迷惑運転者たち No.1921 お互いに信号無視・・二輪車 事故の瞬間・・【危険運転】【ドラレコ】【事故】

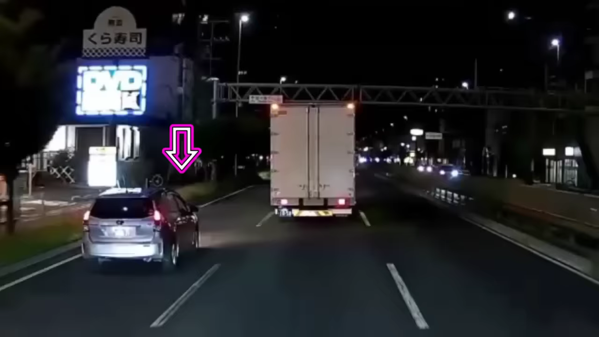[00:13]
だなあれな。ウィンカーと同時にさ資金で入ってくるのマジやめろ。死にたくなかったら死にてんだったら単独でどっか誰もいないところでくたばっちまえや勝手によ。